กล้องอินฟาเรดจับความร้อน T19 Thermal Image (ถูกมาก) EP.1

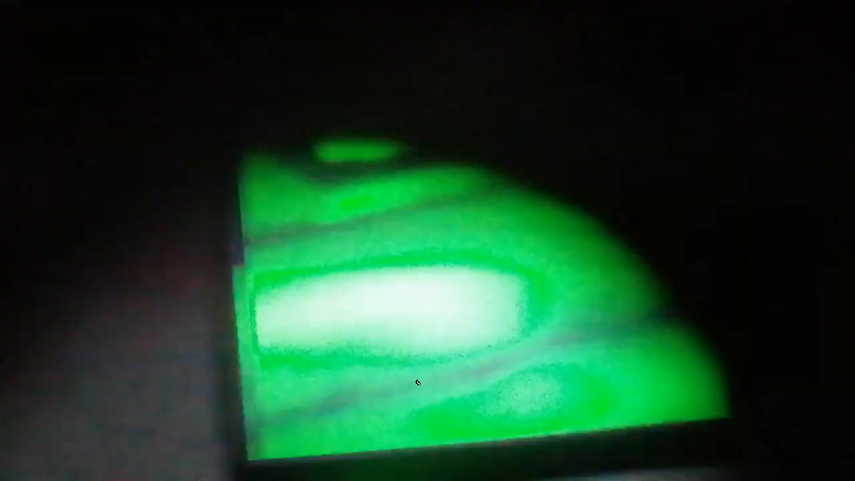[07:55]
มาดูนี่เห็นไหมนี่นี่นี่
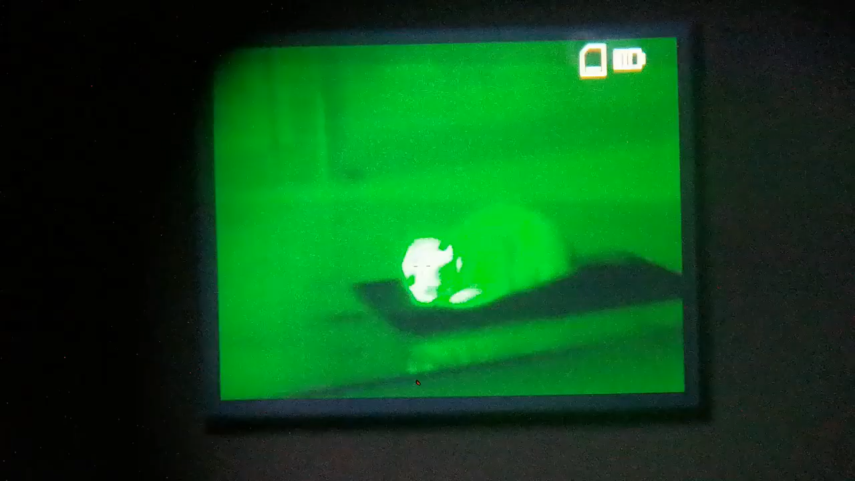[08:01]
นะครับเทอร์มอตัวใหม่
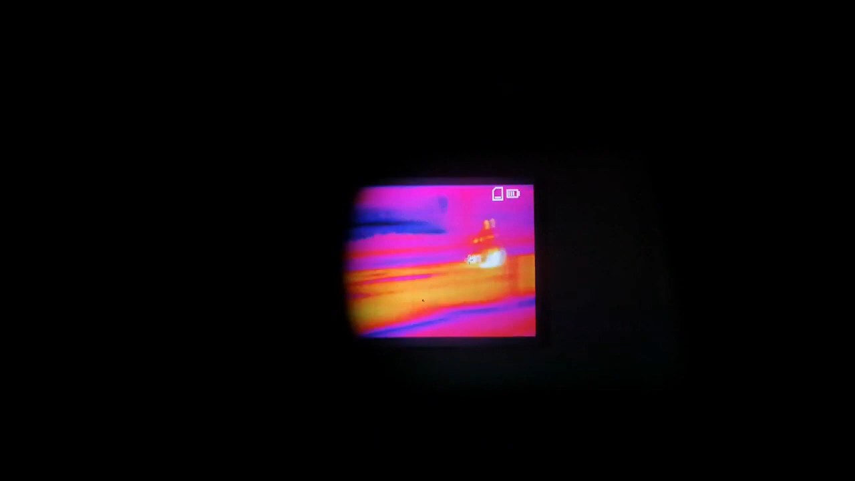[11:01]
นี่นะครับนี่
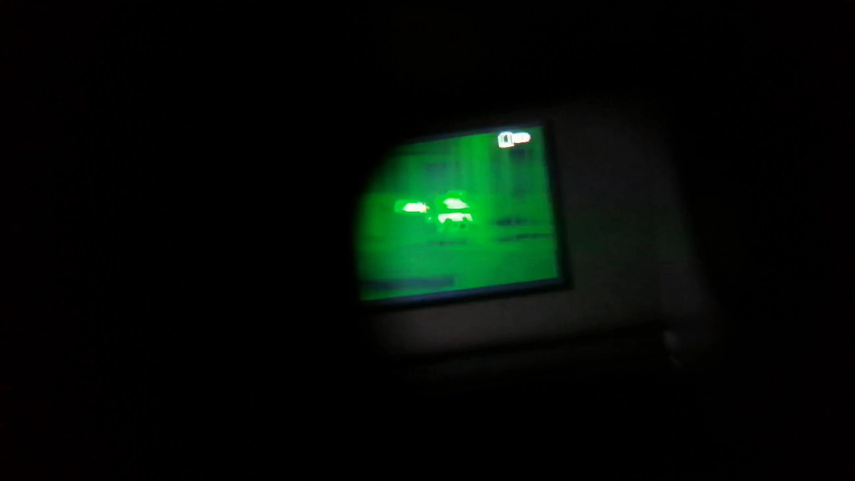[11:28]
ี่นะครับโอเคก็สาธิตท่านดูประมาณนี้จับความร้อนในพื้นที่มืดนะครับว่าเป็นยังไงนะครับ
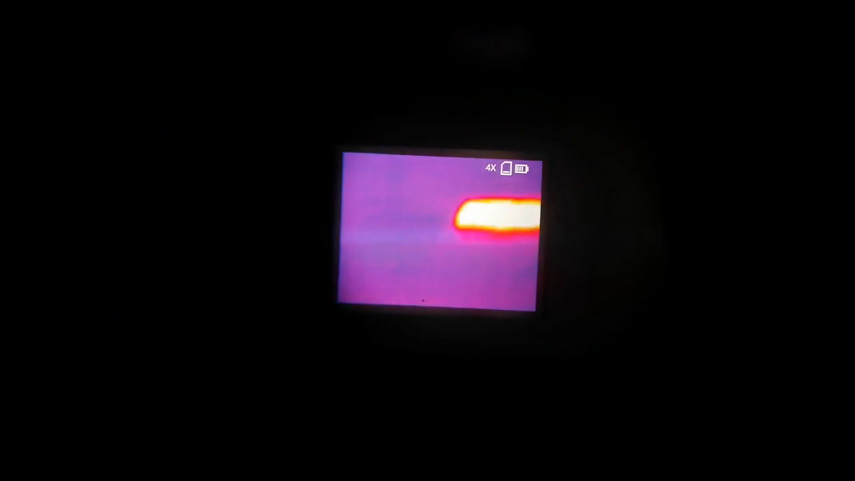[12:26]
นี่นะครับนี